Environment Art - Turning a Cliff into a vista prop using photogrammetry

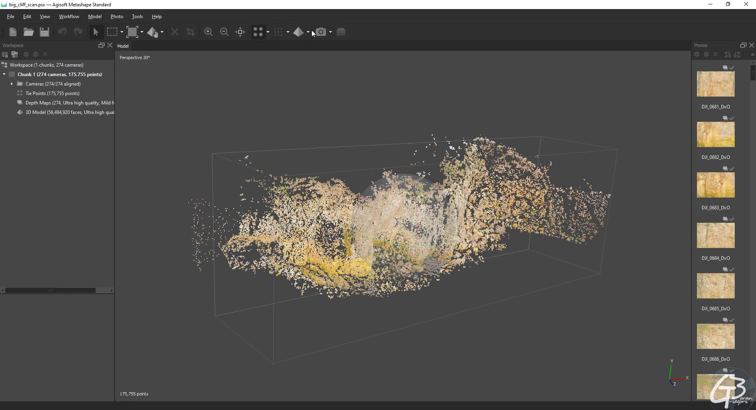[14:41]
As you can see, mesh we generated has 56 million faces and is quite accurate. Unfortunately, I didn't manage to cover everything and there are a few gaps left.
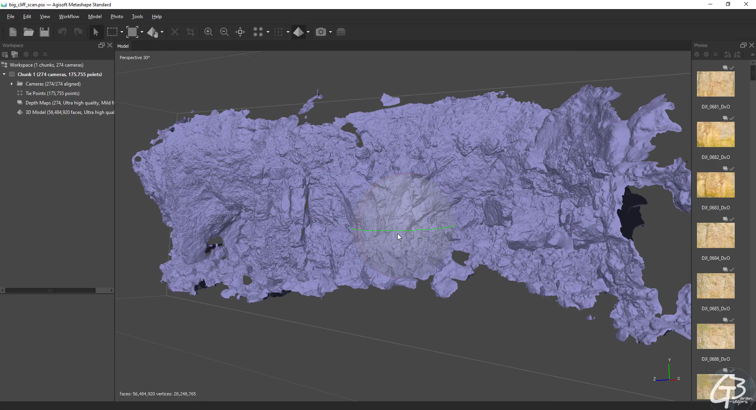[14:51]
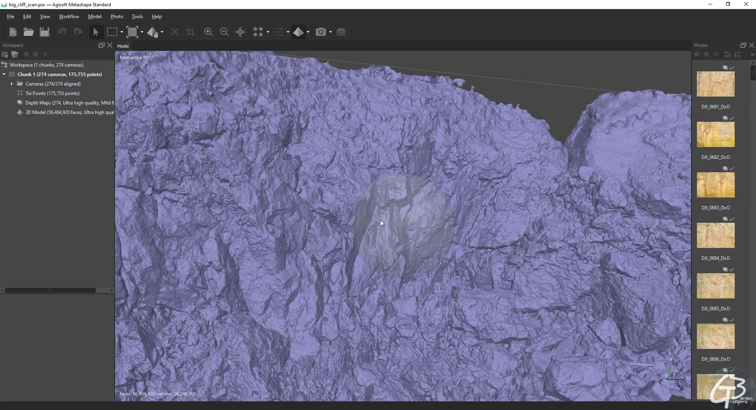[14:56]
These gaps can be easily covered with the low poly model and filled with texture data using clone
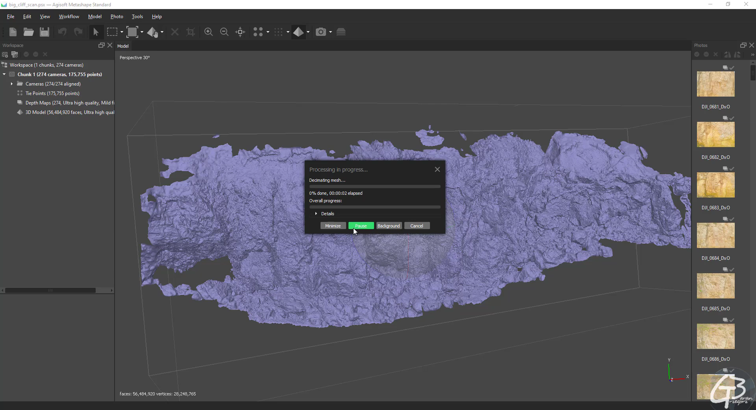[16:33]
Just be careful and don't save any changes after decimation is done, so we will keep the heavy model in a project to be able to redecimate it to whatever value we need. As you can see, 10 million is enough to store all these shape details,
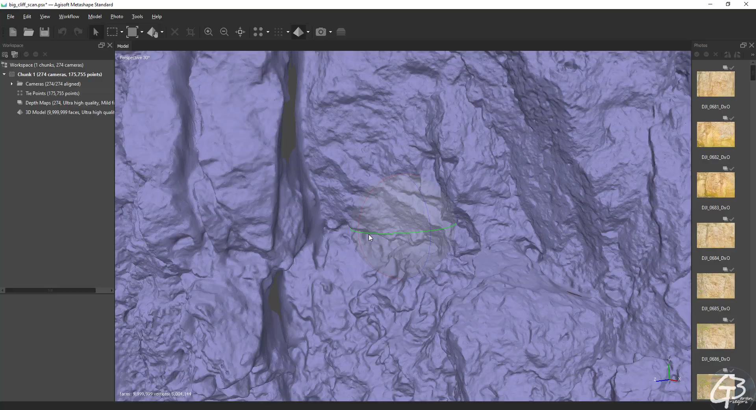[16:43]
so it's definitely enough as a reference to build a low poly model in ZBrush.
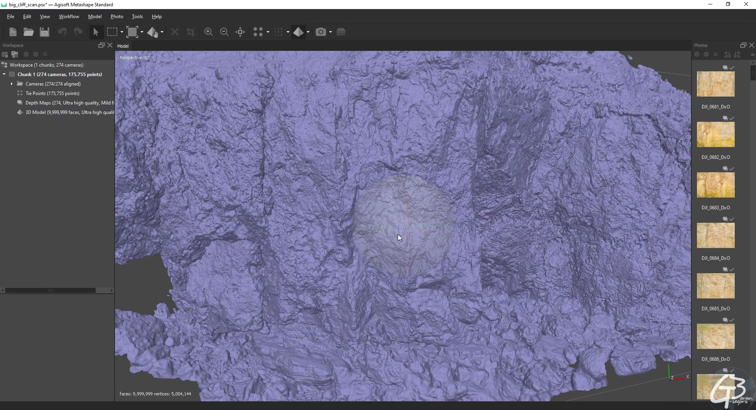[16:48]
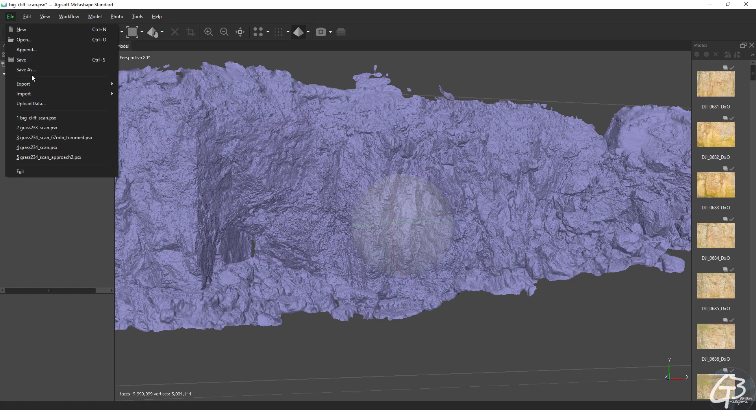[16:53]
Decimation itself is quite fast, and when finished, we can export decimated mesh as another FBX file. Exporting 10 million poly took me just 3 minutes.
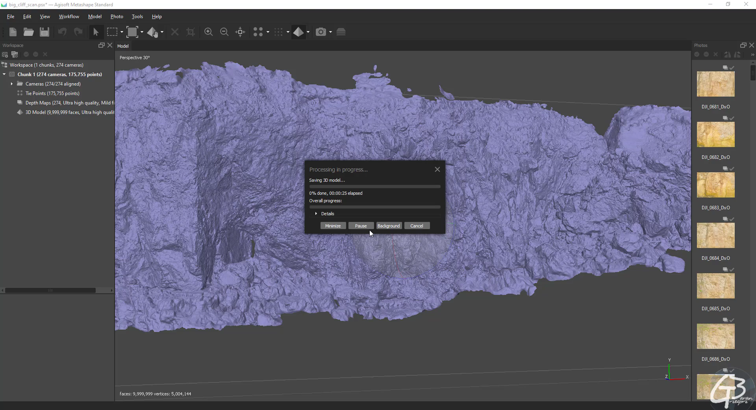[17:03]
When done, we can close Metashape just without saving to do not override the high poly with its decimated version. Now, since we have a high poly model for baking and medium poly model as a reference,
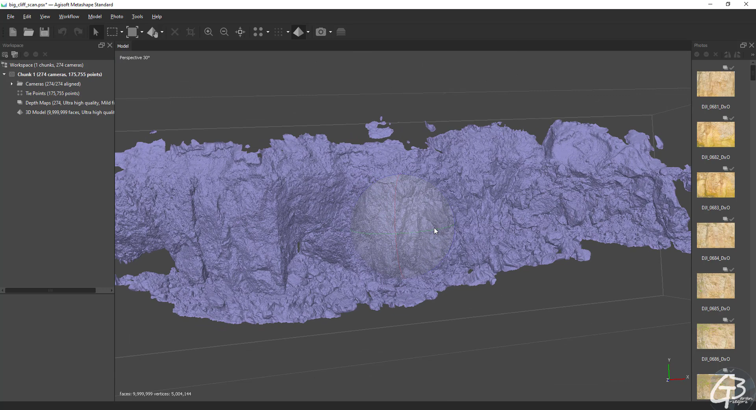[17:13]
we need to build a fully functional low poly version of it and bake all high poly information into its texture.